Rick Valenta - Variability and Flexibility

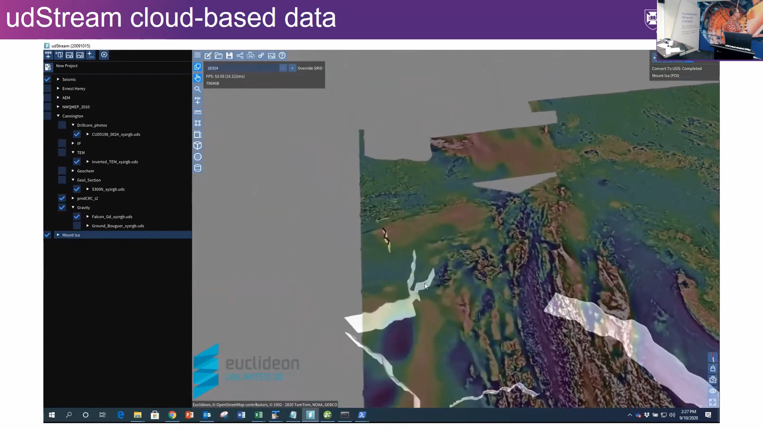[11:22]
So all this data is being accessed online rather than being run from your computer. So for example, what we're looking at now is all of the regional seismic interpretations from the Mount Isa area. And you can see there's quite a lot of them. This is actually the seismic interpretation over the Century deposit, which is one of the sort of giant
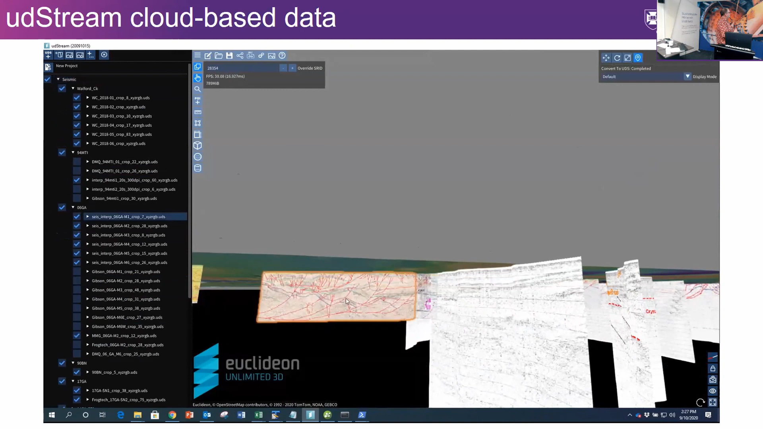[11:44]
deposits, one of the giant lead zinc silver deposits from the Mount Isa region. But the thing that we can do with this visualization
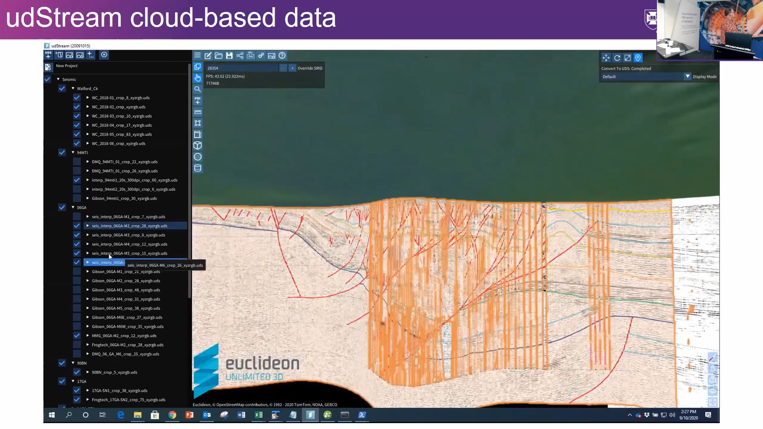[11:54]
program is to load data all the way from this regional scale,
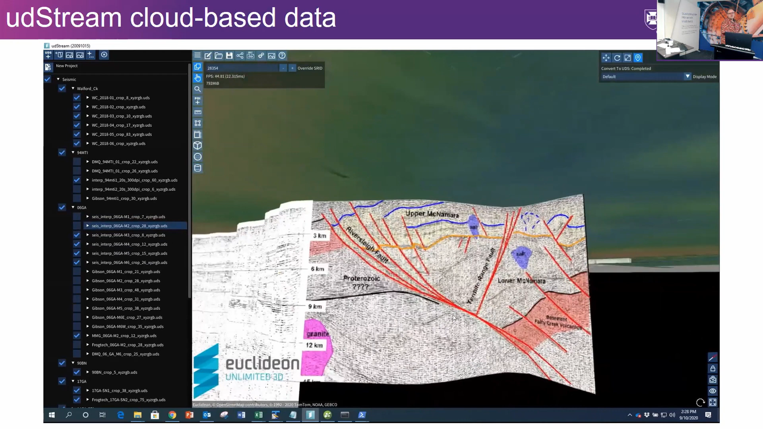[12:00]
from the scale that goes all the way from the surface down to the, down to the base of the crust, all the way down to, and I think we'll get to it in a second, to high resolution photos of drill core and even MLA data.
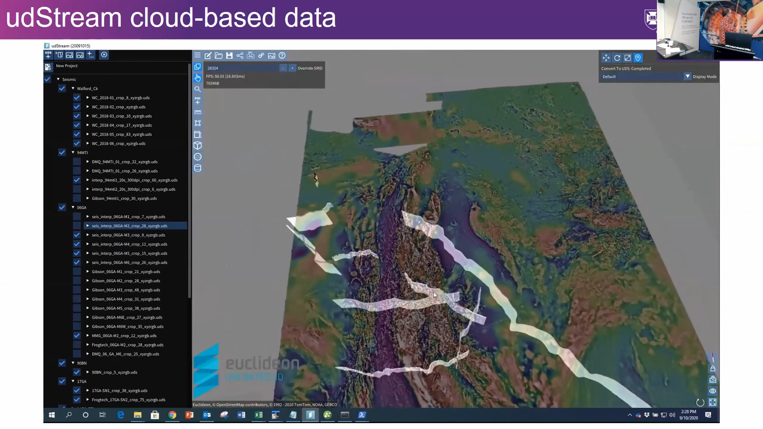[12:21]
And we can do that for multiple deposits at once. This system can load up to hundreds of terabytes of data. And has a means of accessing it in an efficient way, and hopefully, yeah.
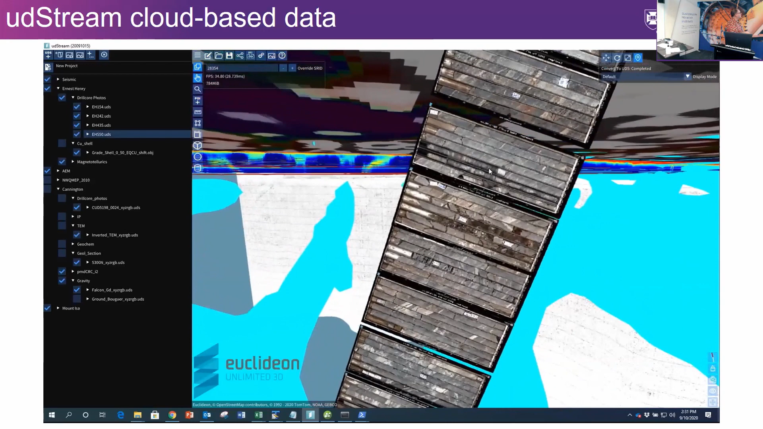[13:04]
So it's a system that we're working on for visualization of high resolution data all the way from crustal scale